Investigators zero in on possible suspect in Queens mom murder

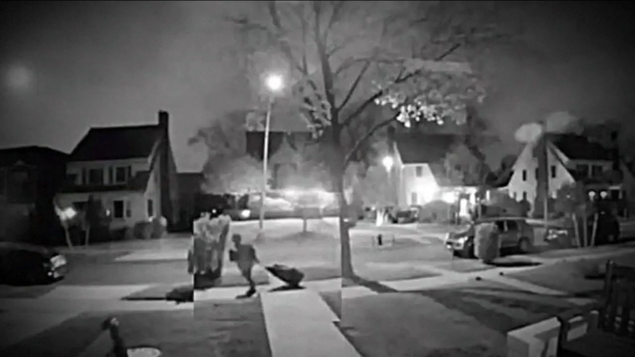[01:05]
Police think this image from a surveillance camera early Saturday morning shows someone wheeling a large duffel bag down the street with the body of the 51-year-old inside.